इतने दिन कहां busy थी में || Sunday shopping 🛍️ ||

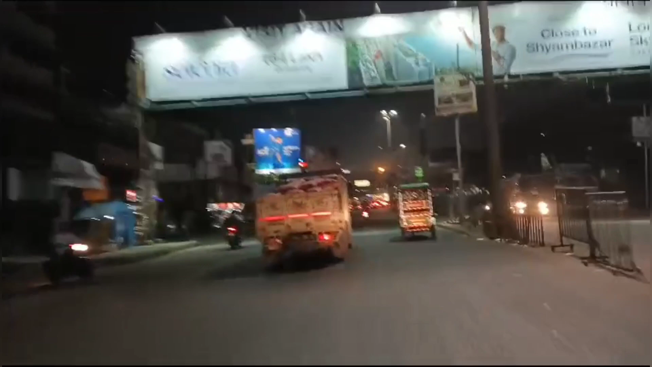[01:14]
थोरा सा बाहर निकले ह जाता है तो आप देख सकते हैं अग्दम रात का समय लग रहा होगा